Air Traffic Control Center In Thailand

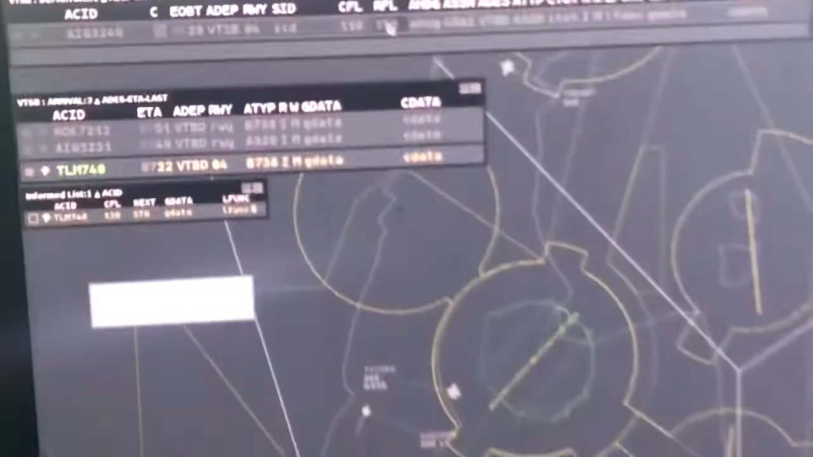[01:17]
which is different from the filed flight plan,
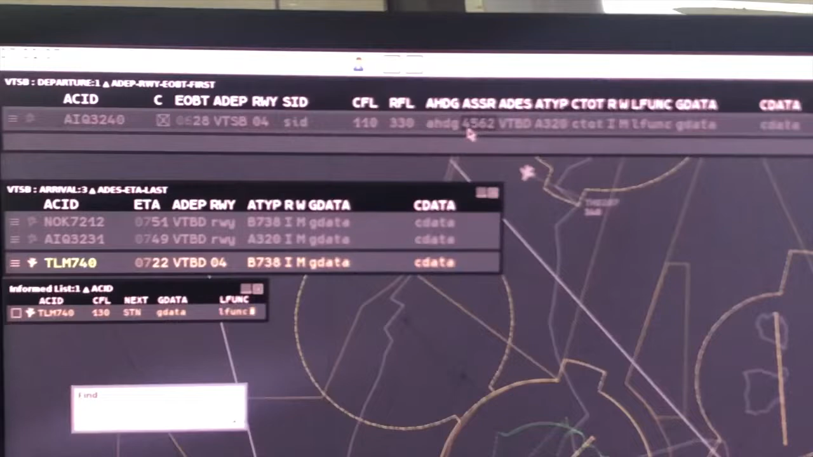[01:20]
coordinator position will update data into top sky ATC. After that right click at clearance box and departure list and click read back button in order to coordinate this flight to approach controller.
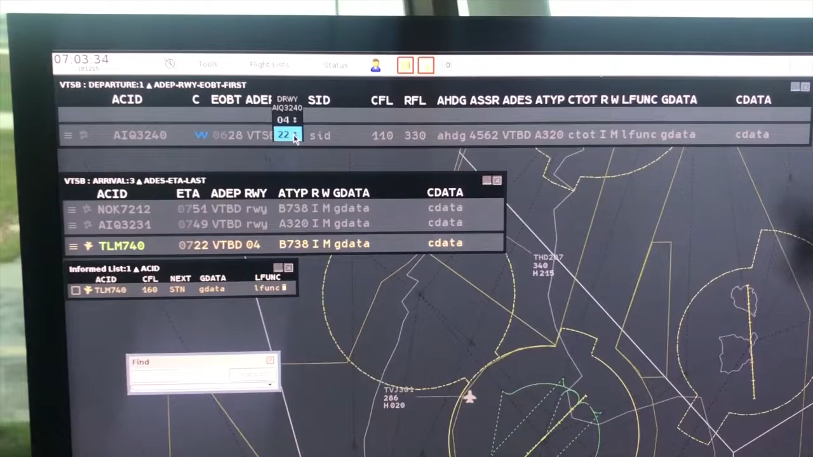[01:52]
Thailand modernization CNSA TM system, go to tool menu.
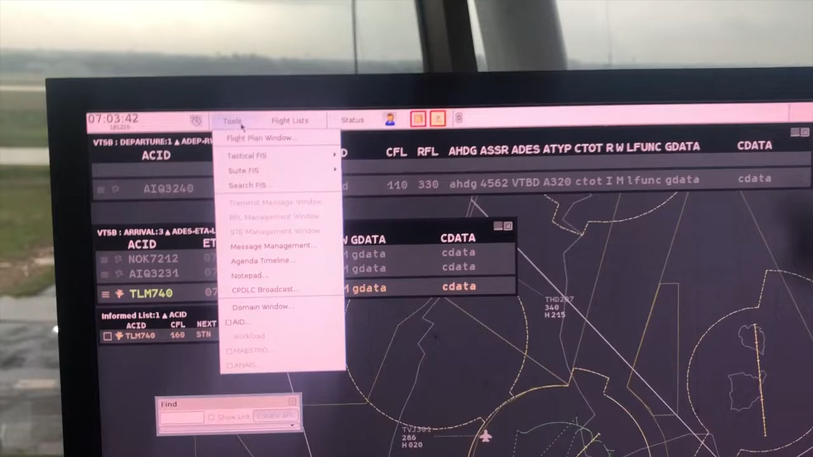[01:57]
Select domain window and click at runway tab then change the runway in use so approach controller will be informed.
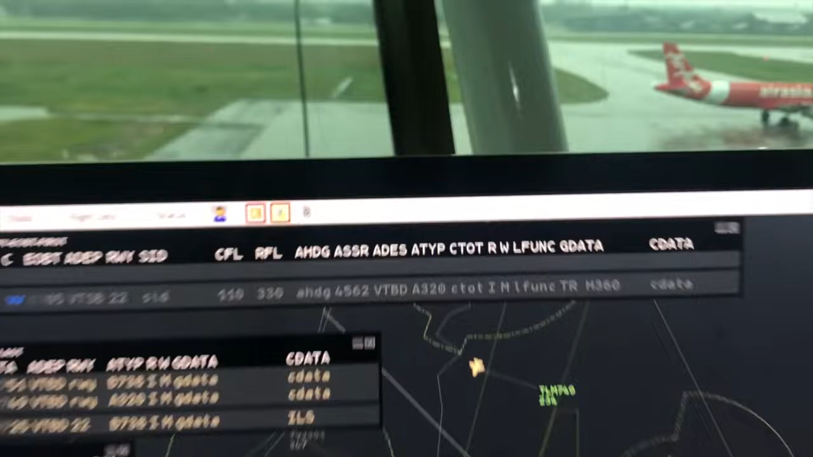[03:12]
ground controller will press the next state taxi button and follow by request release button. In case of approach controller release as flight plan route, symbol is shown green.
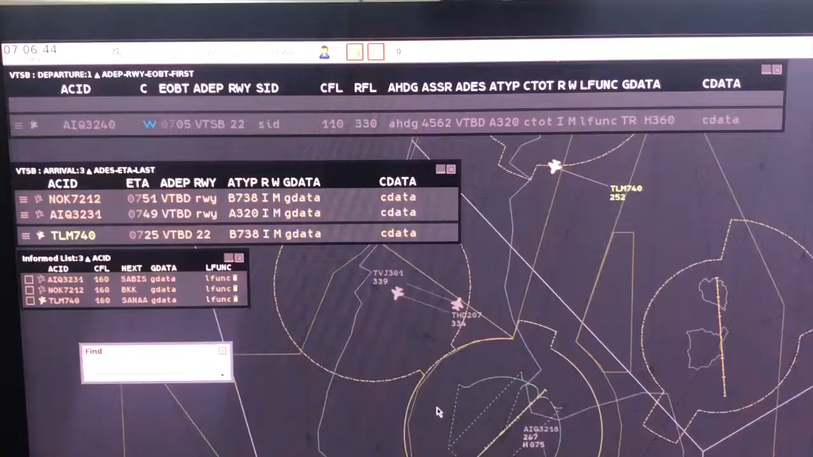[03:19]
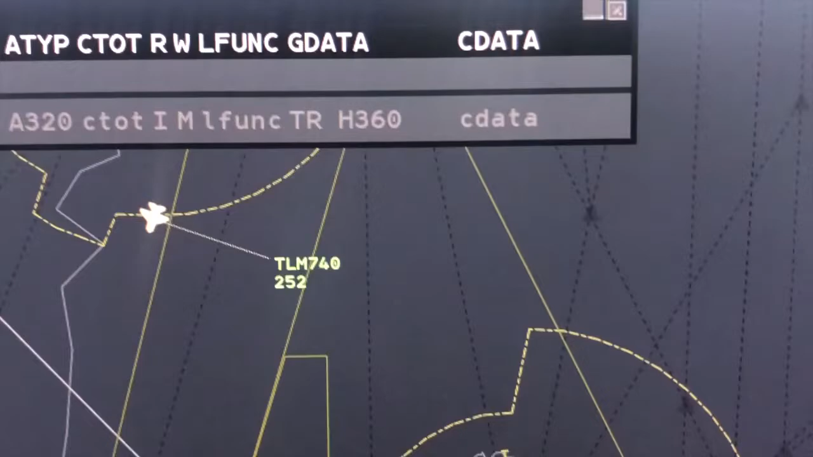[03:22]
If departure instruction with radial or altitude is different from normal course, the release symbol is shown yellow.